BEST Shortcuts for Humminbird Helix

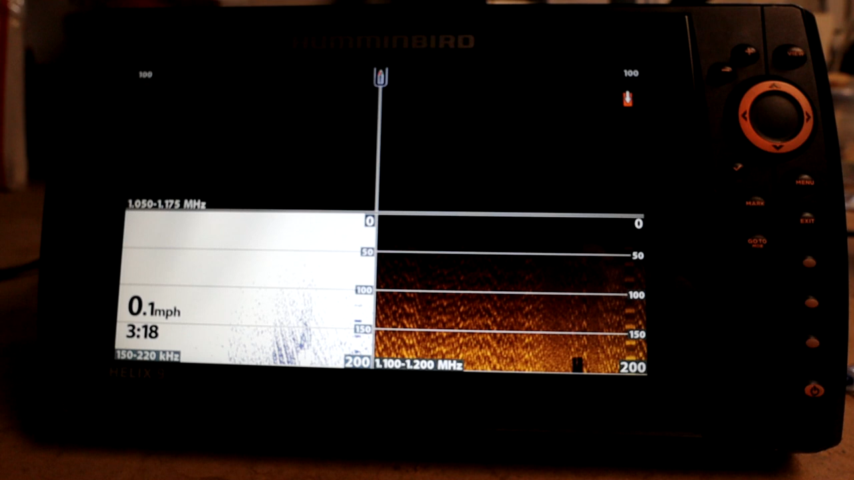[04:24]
On screen: speed 0.1 mph
You just go to whatever screen you want to set and you will hold down on it just like you're setting your favorite radio station on your stereo. So that is a super easy one, but it will help you become more effective and help you navigate this unit easier. If you find yourself pulling up the same screen over and over again, you definitely want to set that as one of your shortcuts. All right, here's another little shortcut. We're running our simulator right now, so you can see exactly what I'm talking about. But this is going to be the little check mark here. And once you press that, if you're on your side imaging, for instance, it's going to toggle between all of the different frequencies.
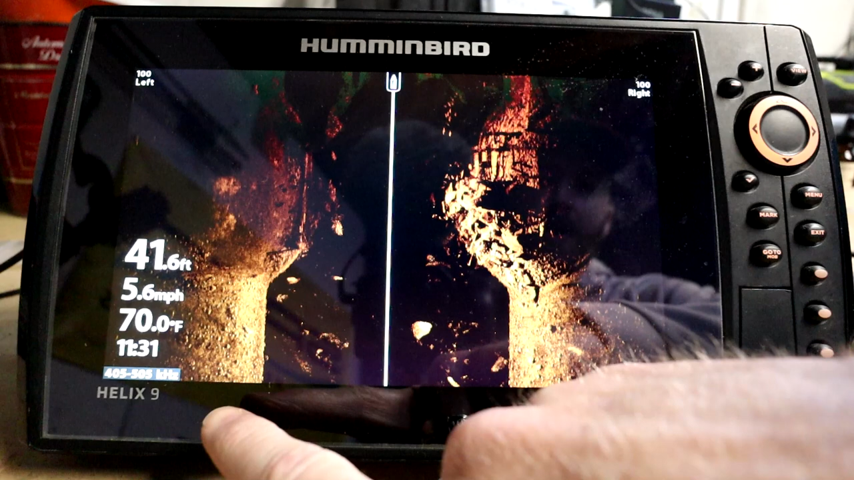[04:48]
On screen: depth 41.6 ft, water 70.0°F, speed 5.6 mph
So you can see right here on the bottom left hand side of the screen, we're shooting 405 to 505 kilohertz.
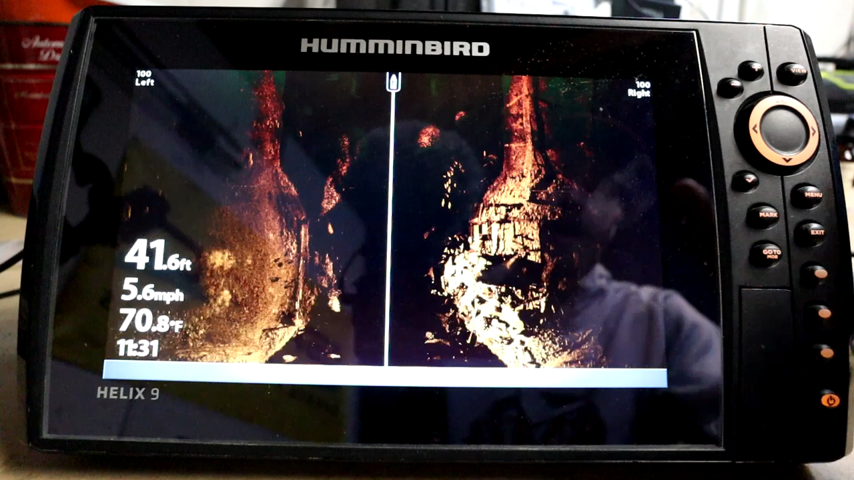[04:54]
On screen: depth 41.6 ft, water 70.8°F, speed 5.6 mph
We press it again, it's going to bump us up. And we've got 780 to 840.
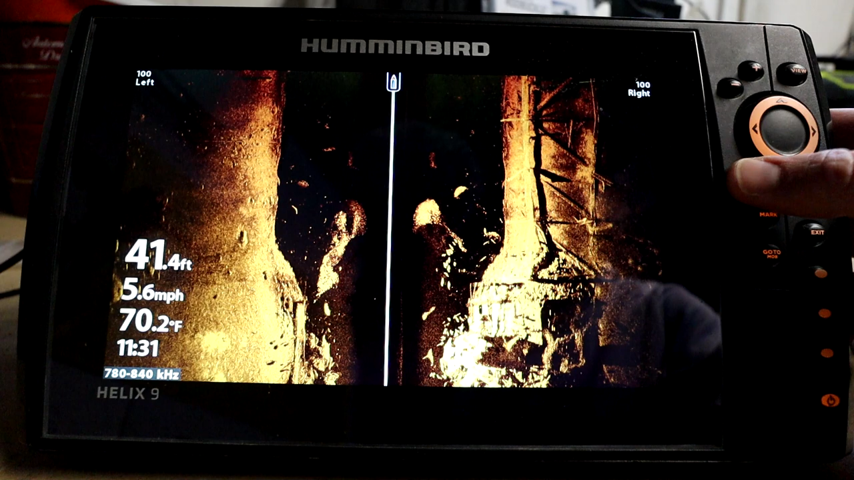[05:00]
On screen: depth 41.4 ft, water 70.2°F, speed 5.6 mph
And then we bump it up again and we're back to our mega plus frequency. This is something that you guys are going to use out there on the water. You don't have to hunt for keys. It's right here available at any moment in time.
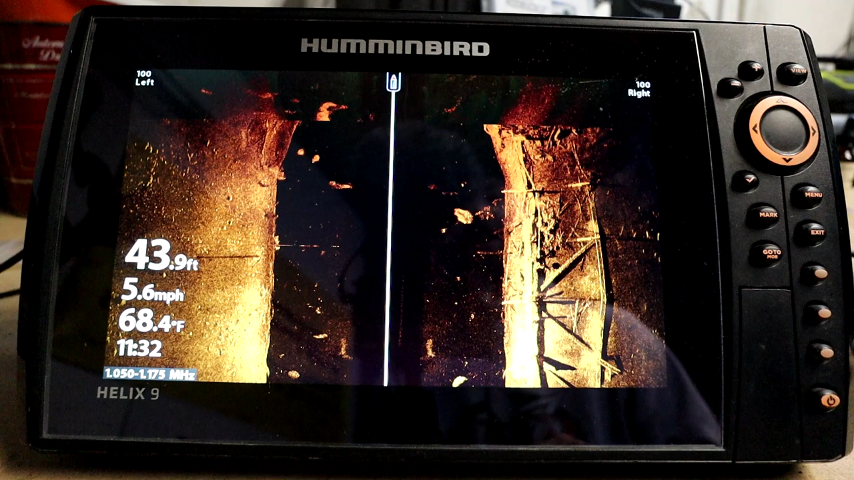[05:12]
On screen: depth 43.9 ft, water 68.4°F, speed 5.6 mph
If you are controlling the side imaging or the down imaging, all you have to do is press that check mark and it'll toggle between the different frequencies.
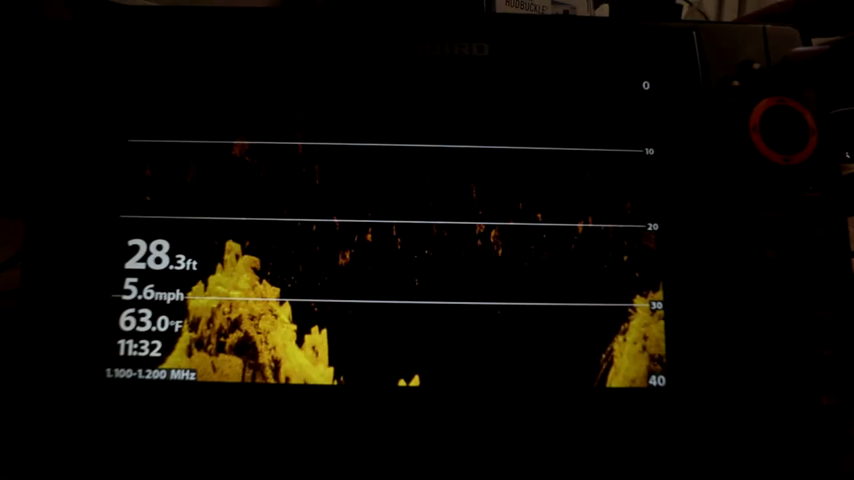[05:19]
On screen: depth 28.3 ft, water 63.0°F, speed 5.6 mph
All right. So here we have our down imaging.
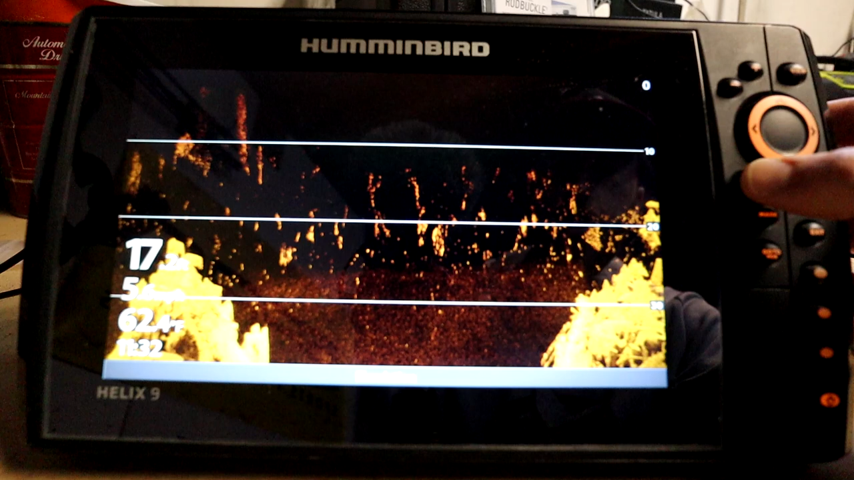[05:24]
We're going to try it here. And you see the same thing.
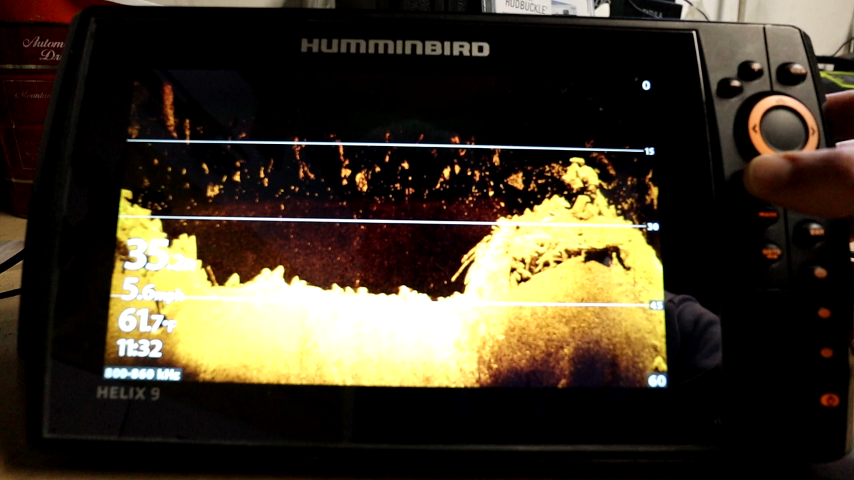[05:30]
On screen: water 61.7°F, speed 5.6 mph
420, 800, and then we go back up to our mega plus frequency.
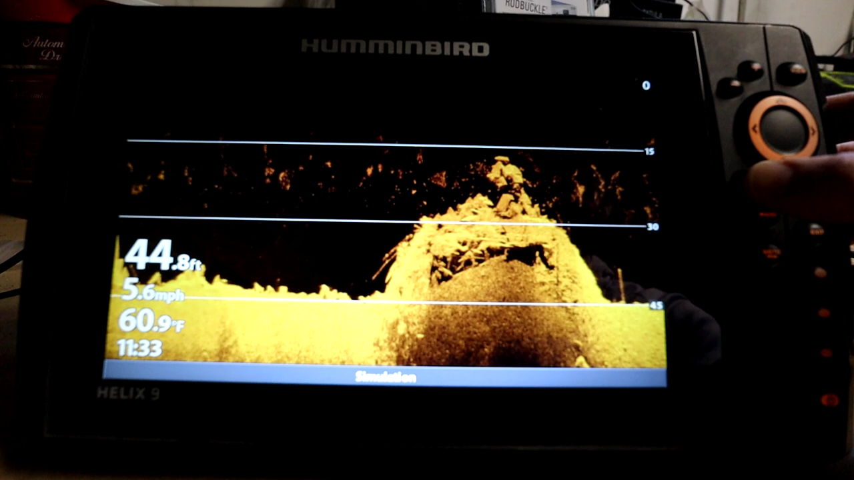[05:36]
On screen: depth 44.8 ft, water 60.9°F, speed 5.6 mph
So hit that check mark button. That is an awesome shortcut. You don't hear many people talking about. All right. This is a cool little shortcut that you guys might want to take advantage of while you're out there on the water and you're marking a cool looking brush pile,
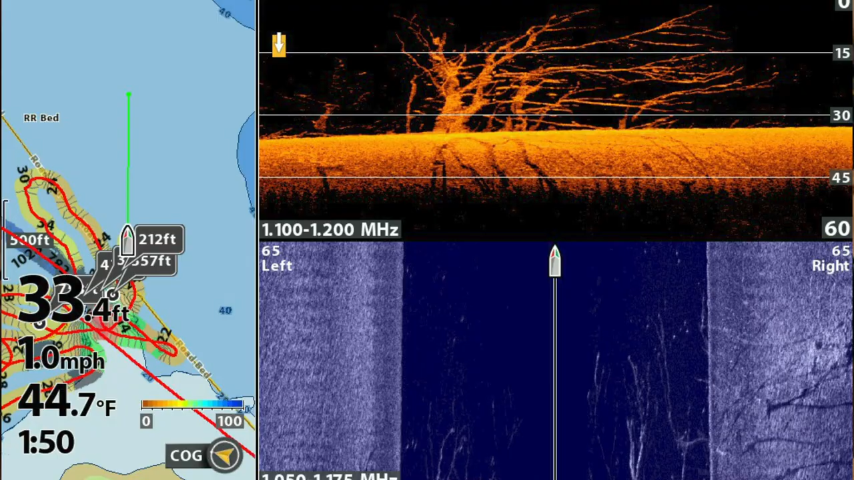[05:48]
On screen: depth 33.4 ft, water 44.7°F, speed 1.0 mph
or maybe you have just a really cool image,
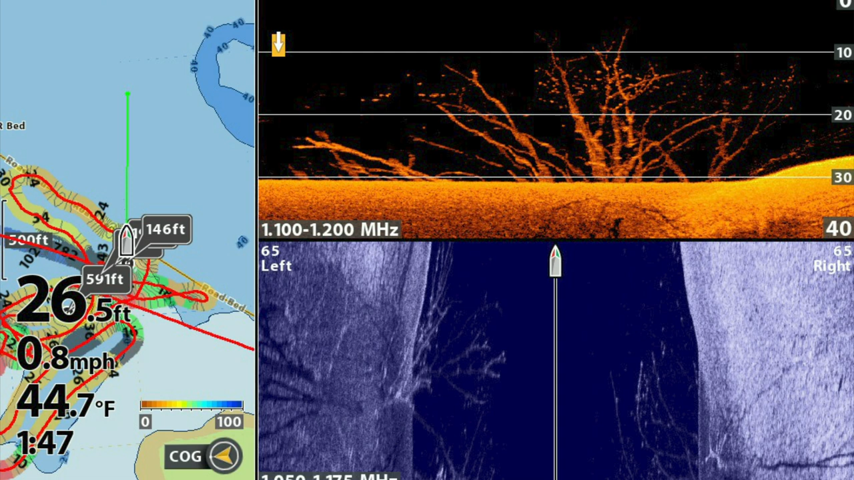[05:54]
On screen: depth 26.5 ft, water 44.7°F, speed 0.8 mph
or maybe it's something that you want to save because you have, you know, like the waypoint pulled up and also your side imaging showing something,